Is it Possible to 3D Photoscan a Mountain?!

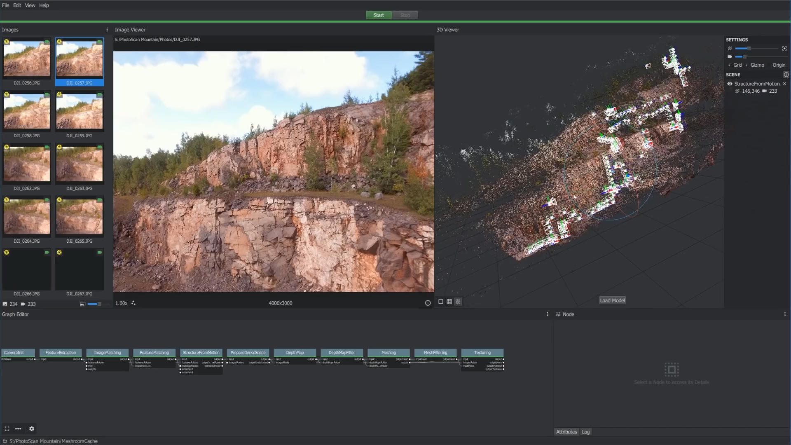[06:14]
All right, so let's load the 3d model. This is where we cross our fingers and hope it looks good Hey, hey, hey, hey, hey, hey that Holy smokes, that doesn't look half Bad Oh my gosh, this actually looks pretty cool This actually looks really cool.
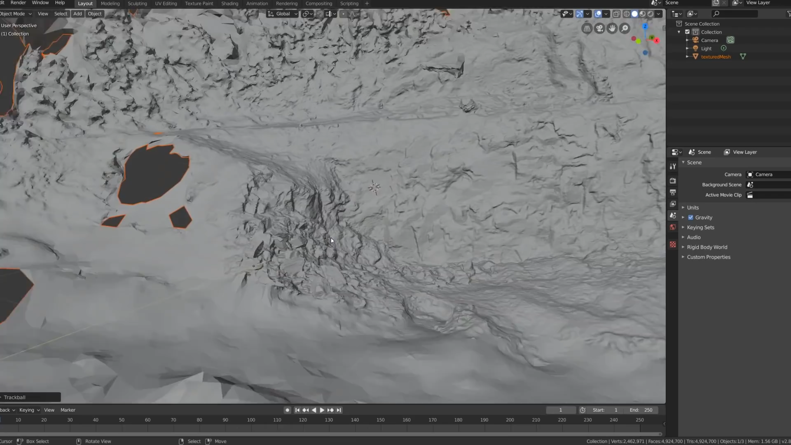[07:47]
We got some sweet details in this scan for I actually didn't get that close Oh, this looks really good.
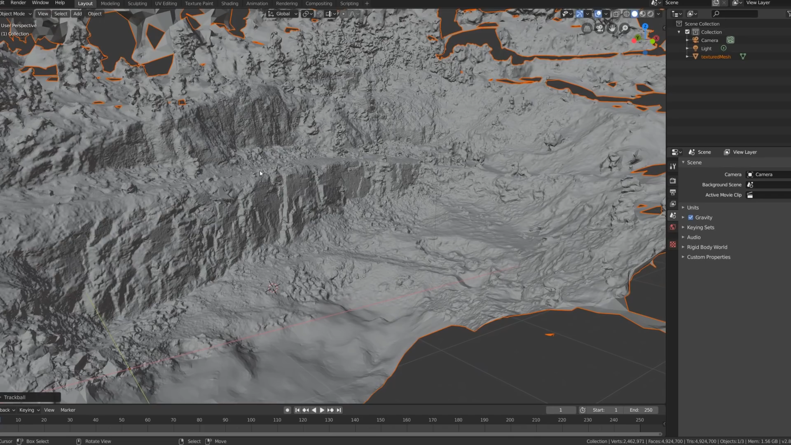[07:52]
This is the most detailed scan by far that i've ever done
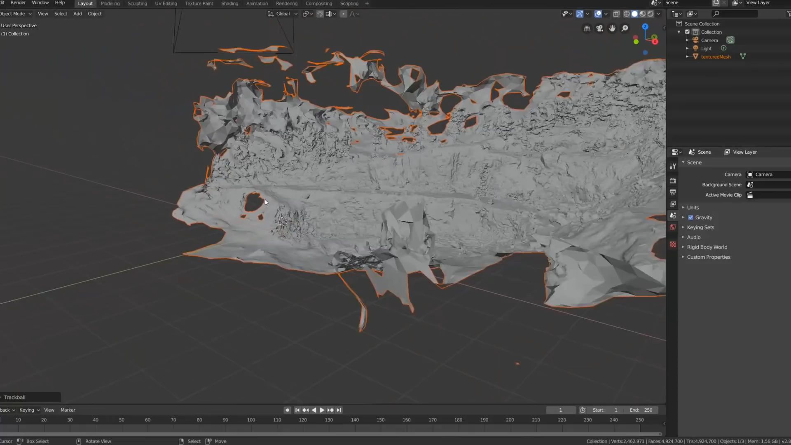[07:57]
All right We have to clean up a little bit of this outside geometry here I'm just gonna start off by grabbing our mesh and then inverting
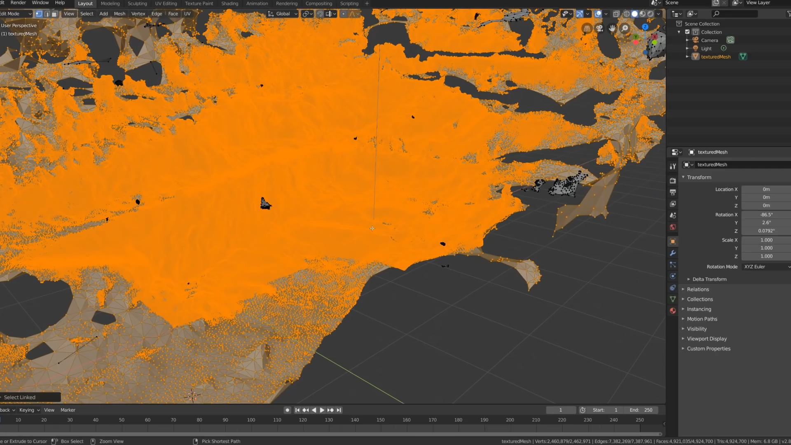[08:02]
that selection and deleting all the loose sections here that we don't want Obviously now here. I've just selected some of the outer vertices that aren't that higher resolution that we don't really need
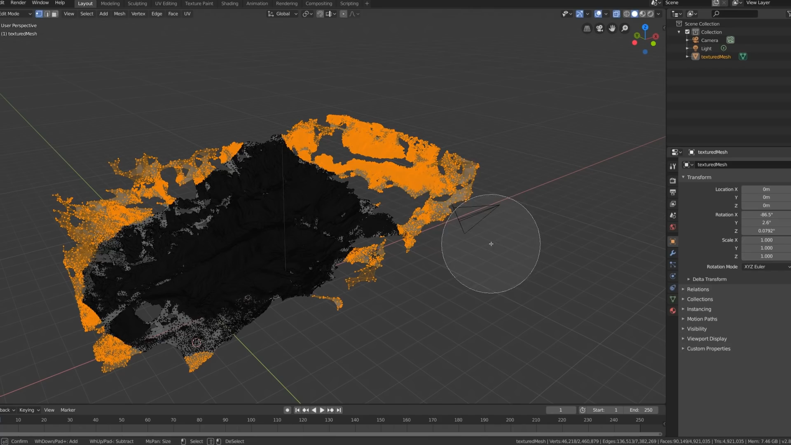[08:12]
And i'm just going to go ahead and Delete those now and because this mesh is a crazy high quality right now I am going to throw a decimate modifier on it
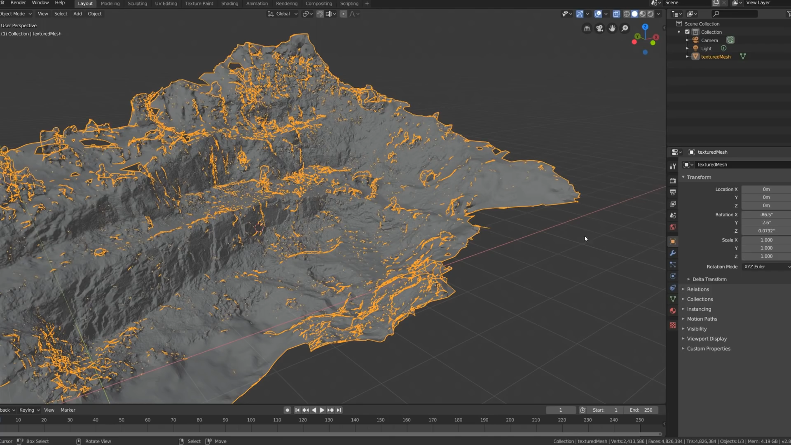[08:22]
Just so we have a little bit better viewport performance here take that down about 0.4 Let's see as long as we don't lose too much detail in here. You can see right now There's nearly five million faces on this mesh. Yeah, that's a pretty high quality mesh there We have it. We took it down to just under two million faces and we really didn't lose much quality at all
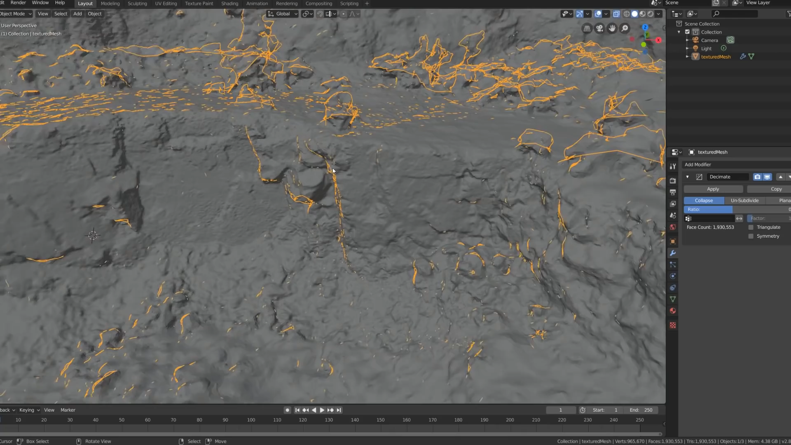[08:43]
So i'm going to go ahead and just apply that for now We can always go back to our higher quality model if we need that extra resolution But right now this is perfectly fine for Viewing this turns out way better than i even hoped it would